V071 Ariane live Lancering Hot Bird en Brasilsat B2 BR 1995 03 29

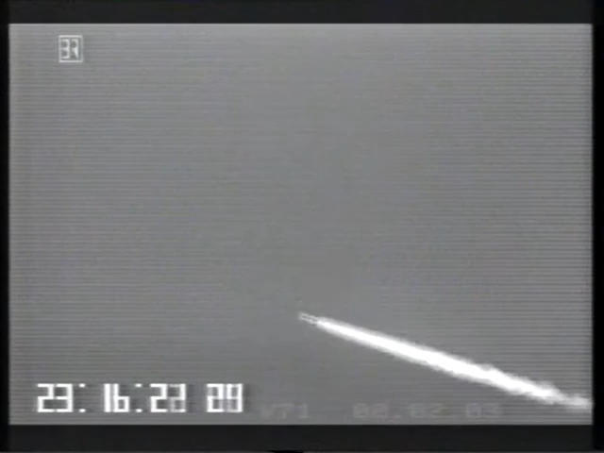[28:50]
Also es wird hoffentlich gut gehen. Jetzt sehen wir ein offensichtlich mit Nachtgerät aufgenommenes Bild von der Rakete.